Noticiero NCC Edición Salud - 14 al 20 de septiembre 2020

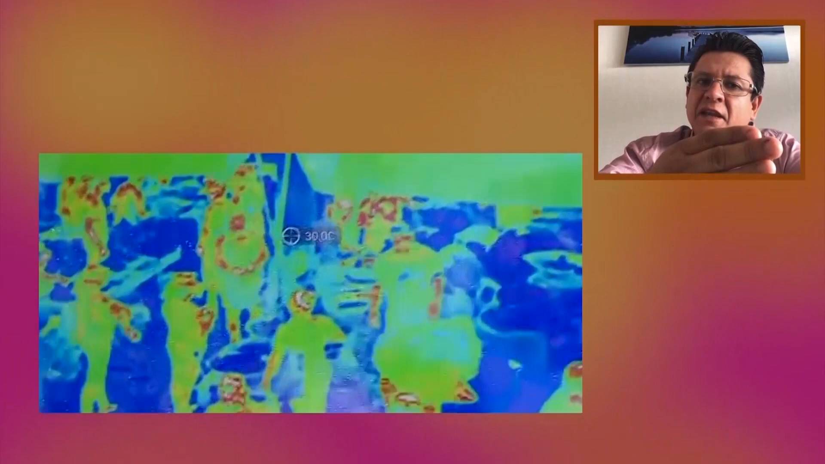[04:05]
Las cámaras detectan la temperatura y al detectar una temperatura mayor se ve un contraste y entonces esa persona puede ser aislada para analizarse de forma particular.